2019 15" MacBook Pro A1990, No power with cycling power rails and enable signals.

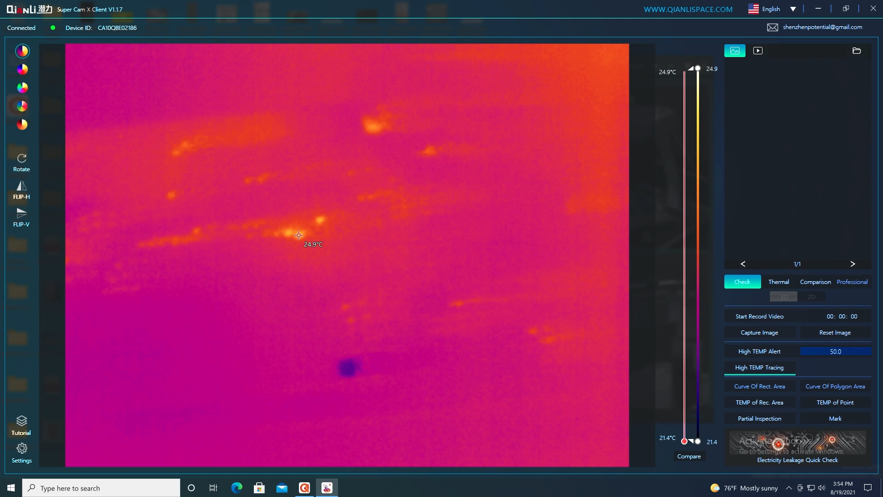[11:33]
On screen: spot 24.9°C, scale top 24.9°C, scale bottom 21.4°C
And we're pulling about an amp. So let's just see if we see anything getting remotely warm. Okay, there we go. There we go. Alright, I wonder what this is. This looks like a capacitor. So we'll zoom in for a little bit higher res.
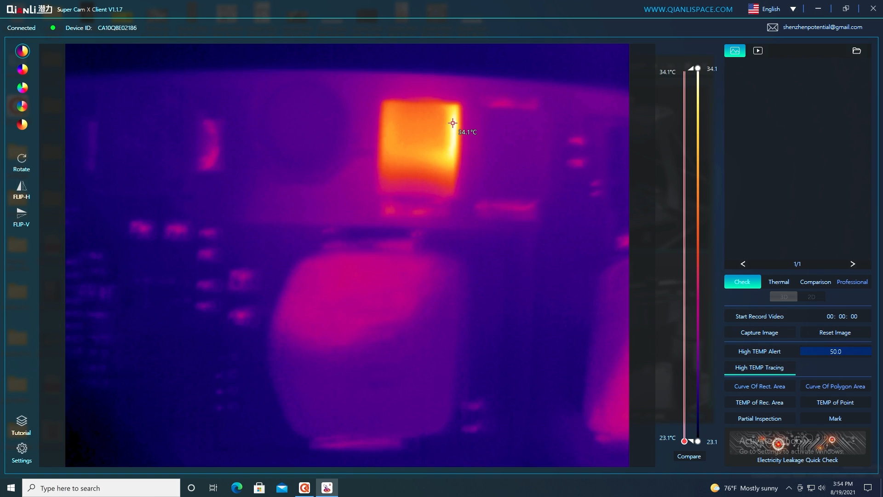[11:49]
On screen: scale top 34.1°C, scale bottom 23.1°C
Look at that. That's definitely a tantalum capacitor there. So now we know what it is. I can go ahead and up the voltage a little bit just to see this little guy get even hotter. And there you go.
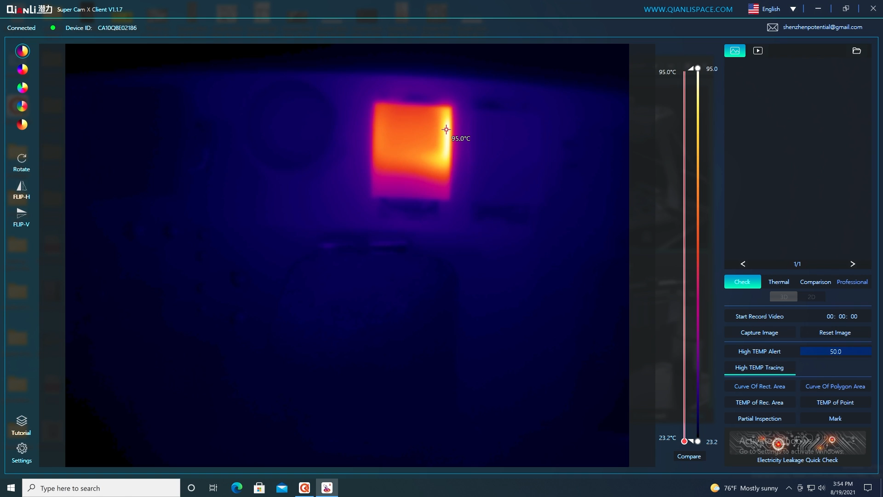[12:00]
On screen: scale top 95.0°C, scale bottom 23.2°C
Look at that temp climb. So we definitely know where our fault is now. So we go ahead and shut this off.
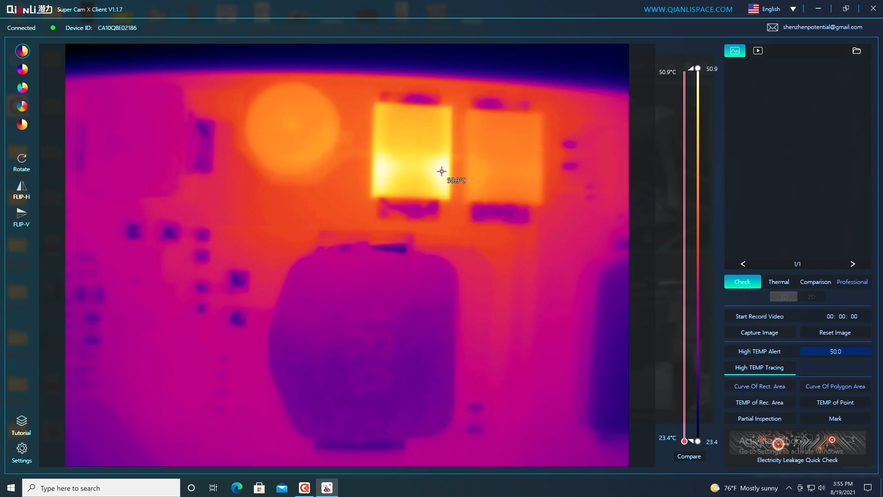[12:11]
On screen: scale top 50.9°C, scale bottom 23.4°C
Let's go ahead back to our microscope view and let's get this cap off the board and replaced. Alright, we could see it was definitely this tantalum capacitor on the left here.